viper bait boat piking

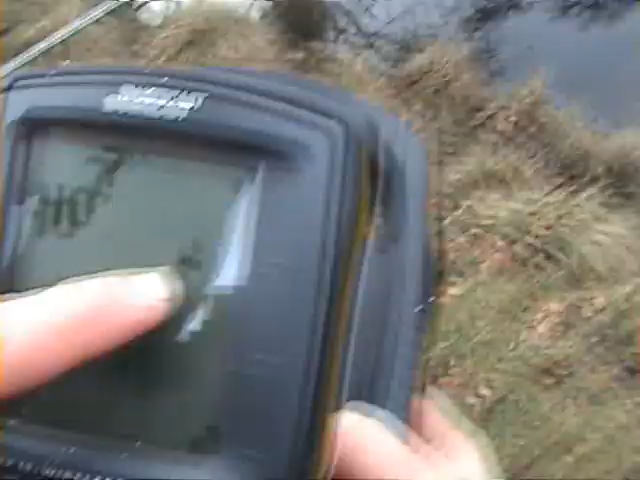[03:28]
Here we are folks you can see in the fish finder. Six foot down.